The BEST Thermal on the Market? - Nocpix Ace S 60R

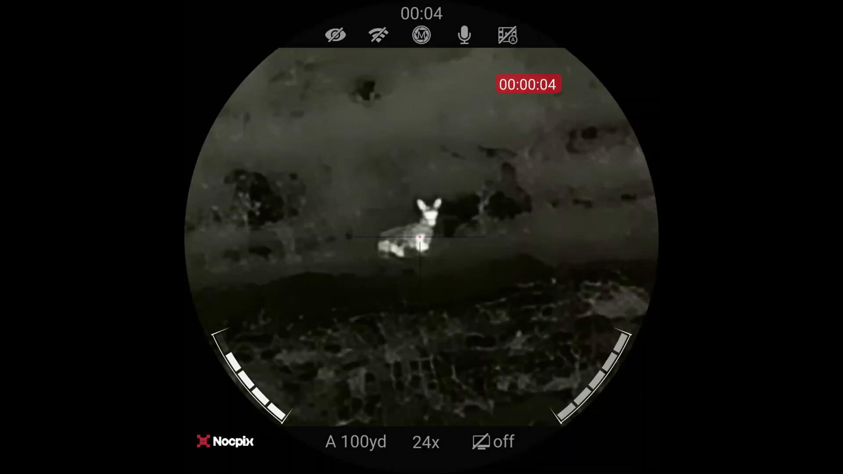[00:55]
I'm just going to be honest with you. It was not even comparable to the quality or the features that this optic has.
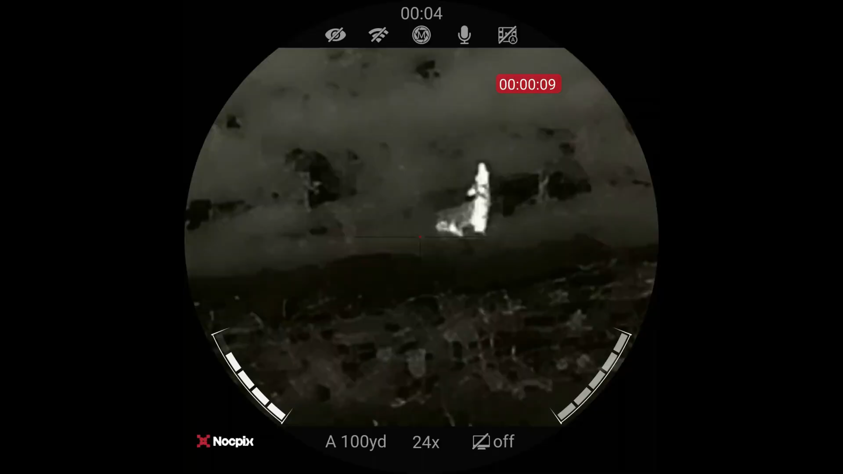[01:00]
So right off the bat, this thing retails for $7,999. But let me tell you about what this thing is.
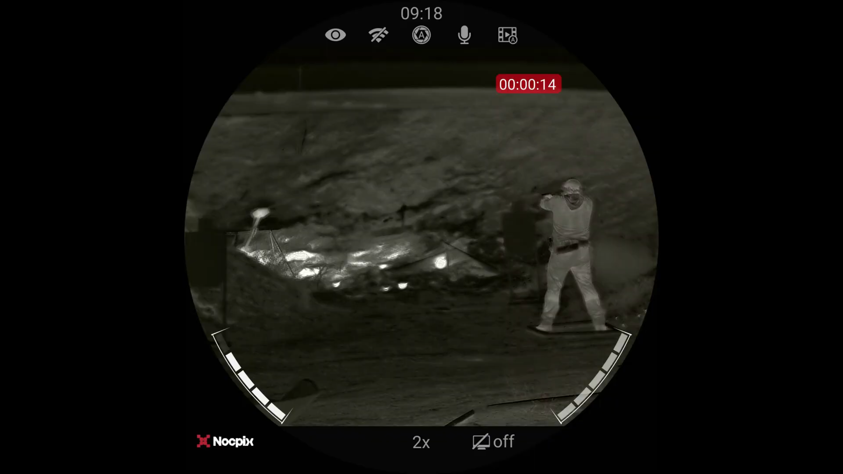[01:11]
This is a 1280 sensor in this. So we've been used to the very best sensors being 640. This is twice that. So pretty insane. It has a 60 millimeter germanium lens in here, and this gun is clear. So a huge lens. And then on these Noxpix, if you notice here, there's this little extra little window right here.
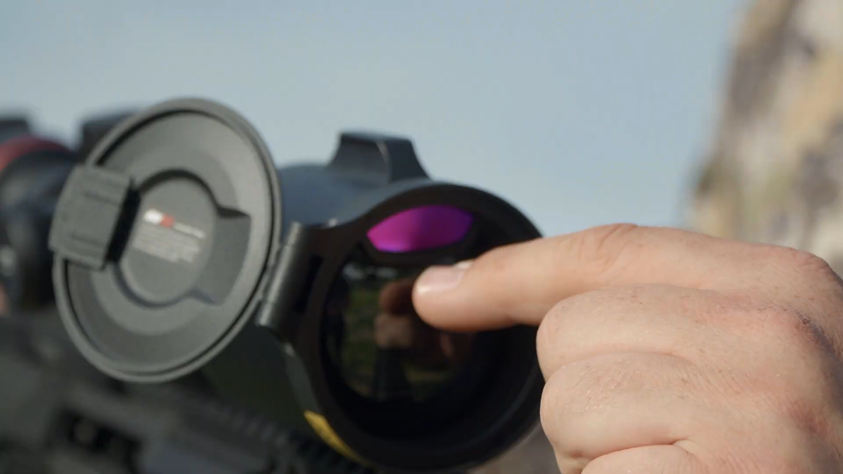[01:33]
And inside of that is a 1300 yard laser rangefinder, an IR laser rangefinder.
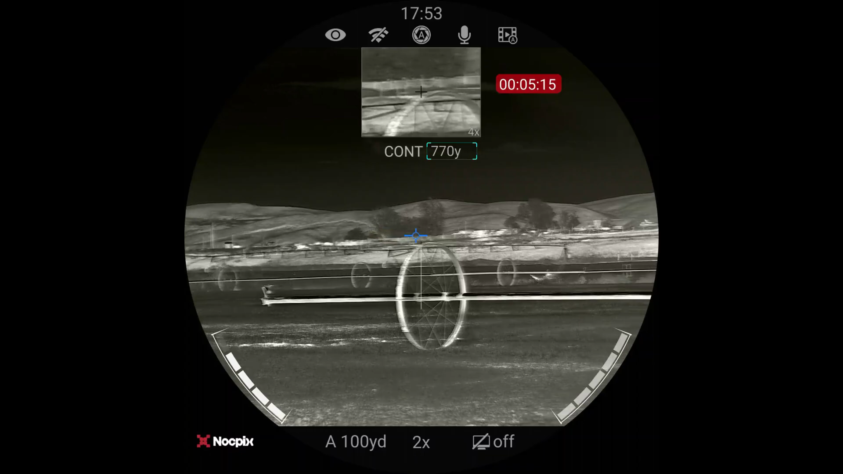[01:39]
And if you go into the app on your phone, you can input your BC, velocity, caliber, all that stuff, height over bore,
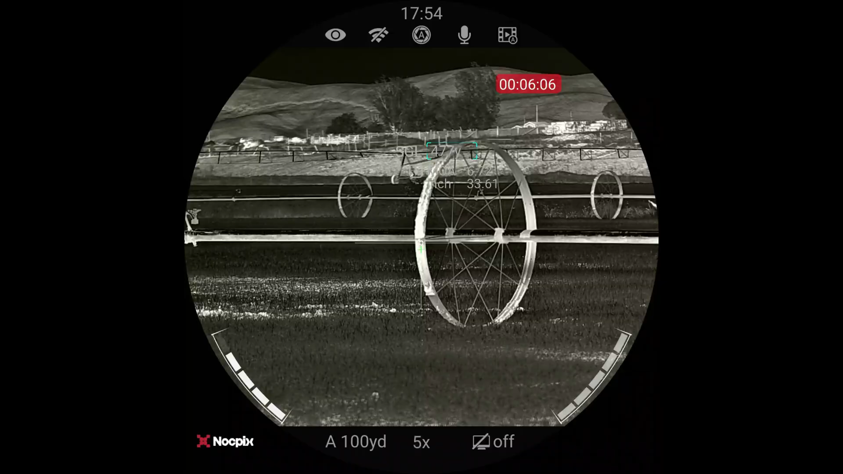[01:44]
and it will actually send it into the scope.
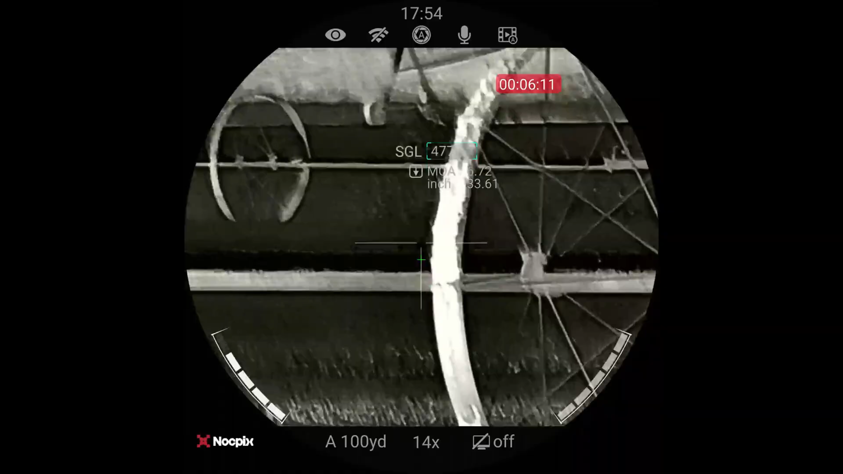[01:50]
And when you range, it'll disturb the reticle and give you a dot where you need to hold for distance. So 1300 yard reticle, by the way, this is your focus wheel right here. This is how you focus this.
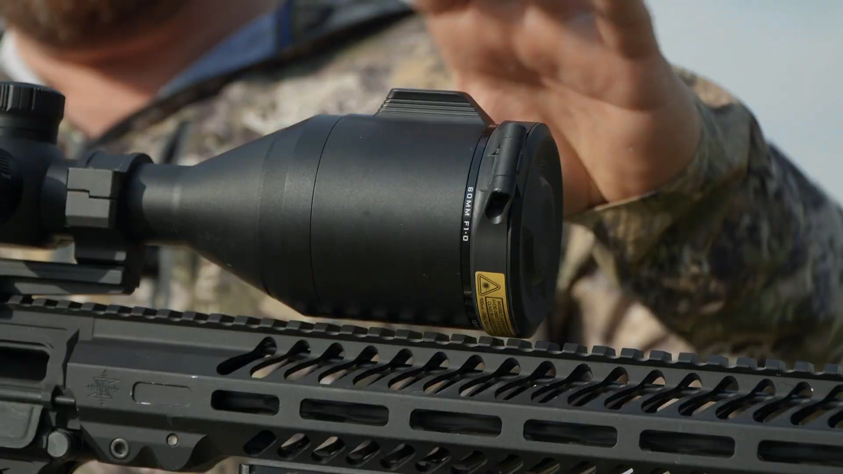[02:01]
This is designed to look and feel like a traditional rifle scope. In fact, the 2560, I believe by 2560 display inside is round.
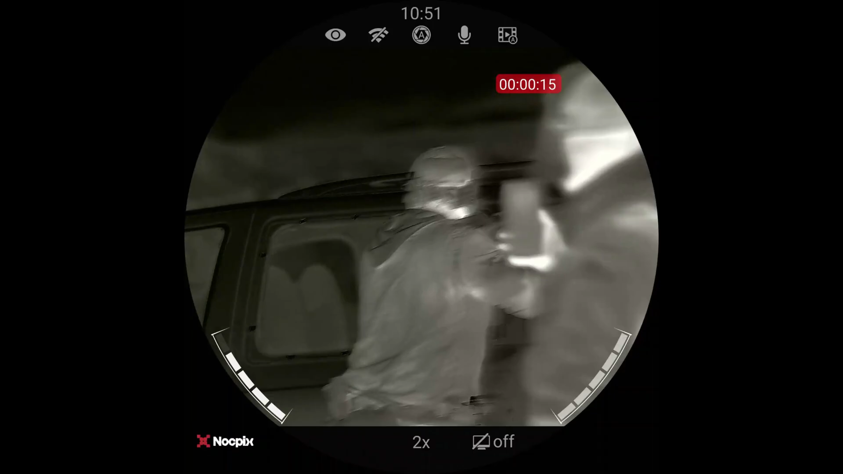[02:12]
So it's a much more like a normal rifle scope when you look in there.
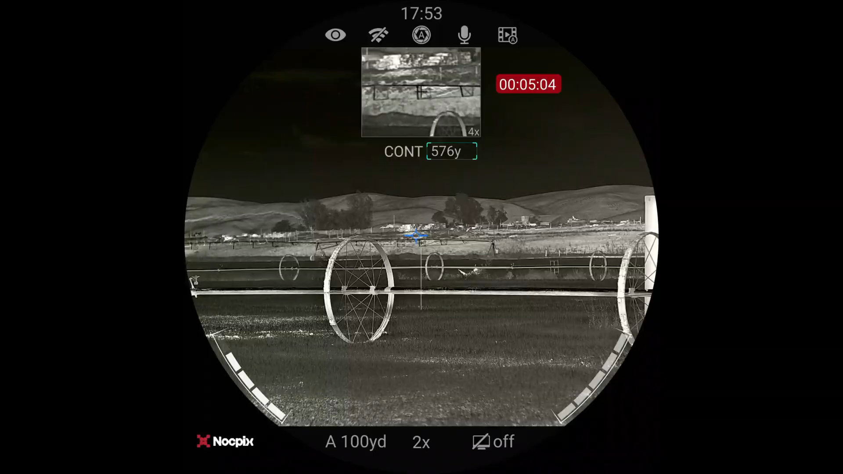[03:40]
You can hold it down and it will actually just do continuous to where anywhere you point it, it gives you the range and it works pretty darn well. The other really cool thing about this scope is the power system.
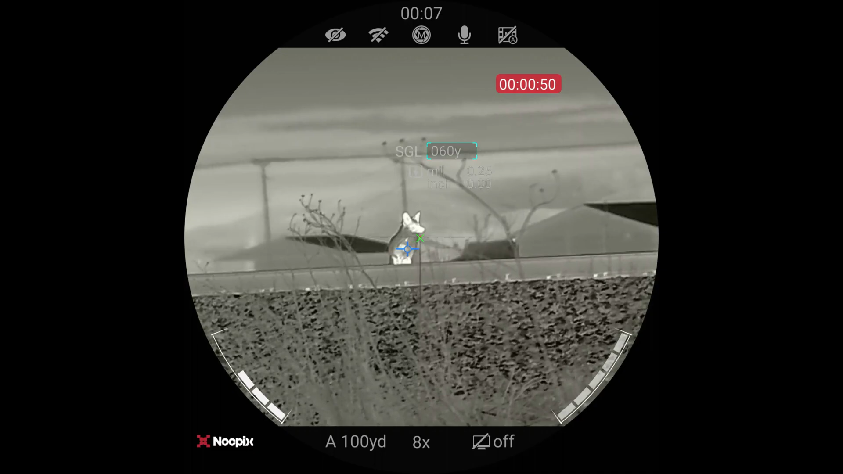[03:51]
So first off, this twists. And if you take this and you twist it over, you can see that a USB-C port appears.
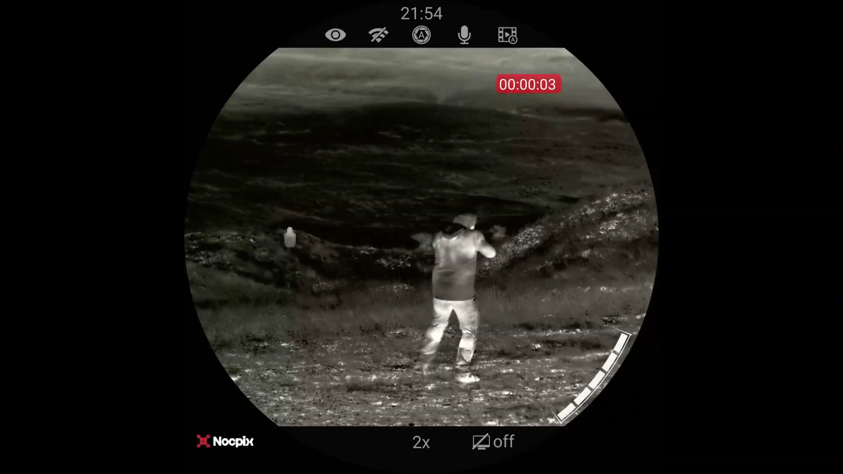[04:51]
And that's a very large objective. And so it has a lot of ability to sense and is very capable. This is a base magnification of two,
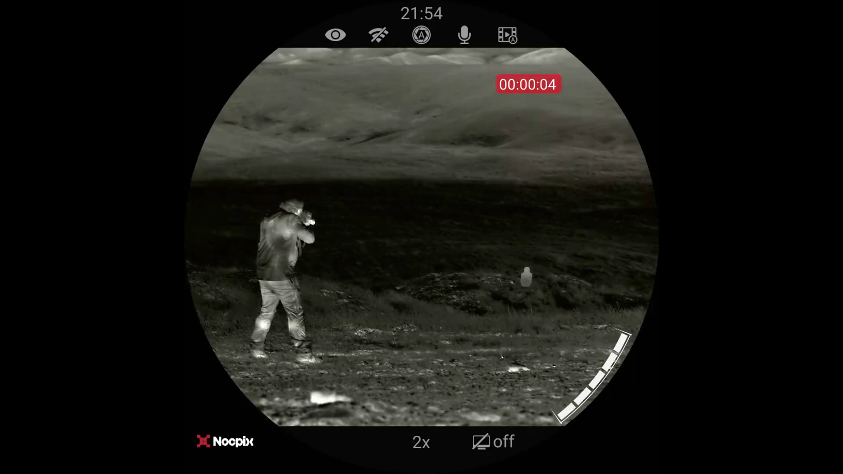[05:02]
which is a pretty good spot because when you digitally zoom into four, now you're essentially at a 640.
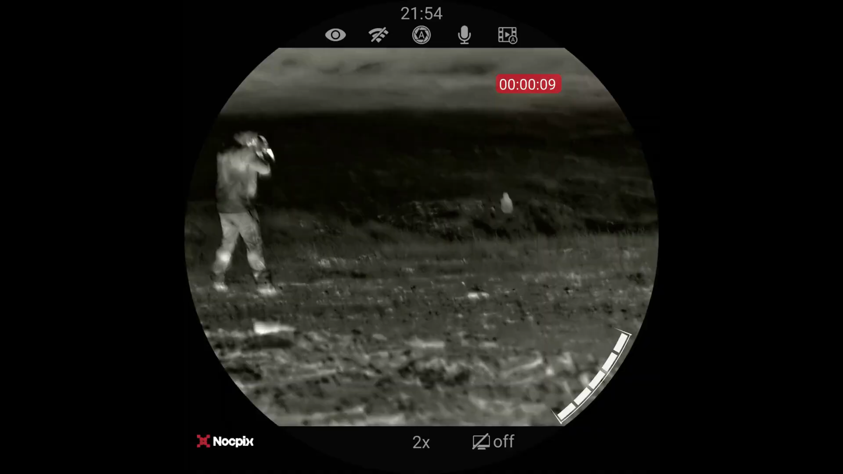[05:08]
So you essentially would be a 640 at four power, or this is 1280 on two power.
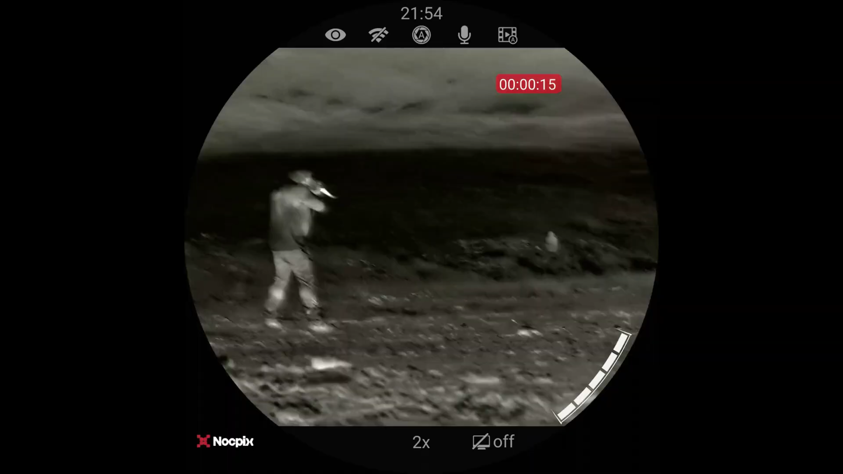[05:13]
And you're somewhere in between on three power, which is really the sweet spot, in my opinion,
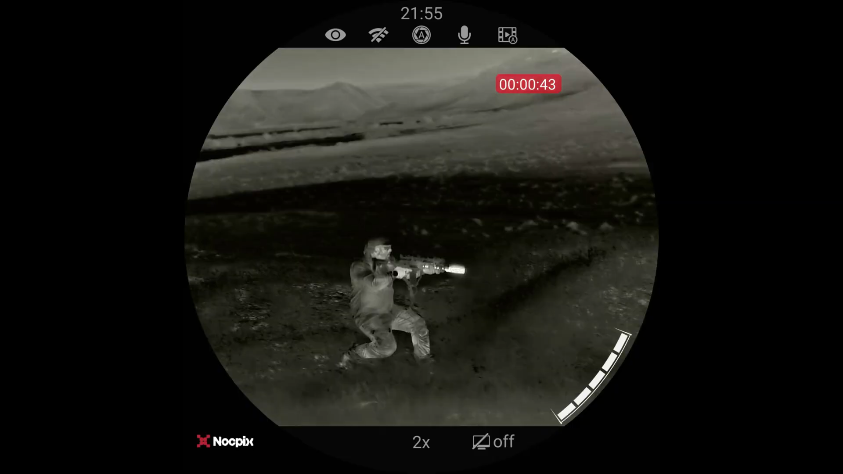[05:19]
three power is kind of the ultimate for longer range shots on a thermal.
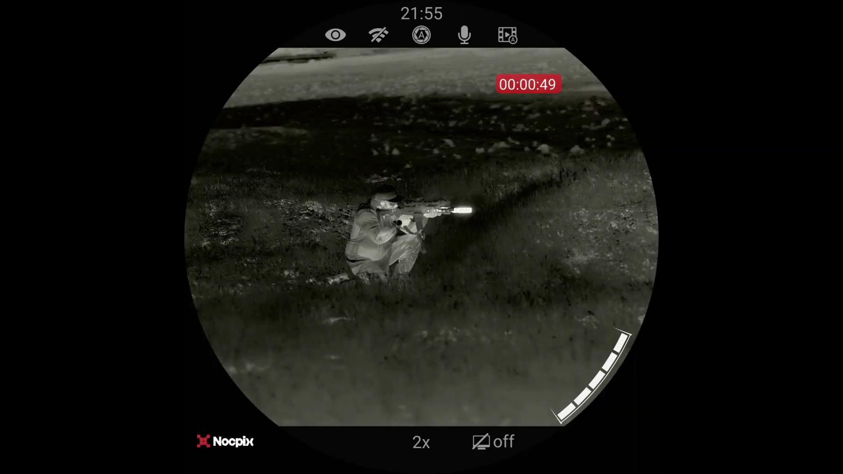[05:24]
It's very easy to zero has a feature when you're zeroing it that you can actually freeze your reticle and the image, and then you move it down to the bullet hole. And believe it or not, when it's a little cooler, I can see bullet holes in cardboard at 100 yards with this just for an instant,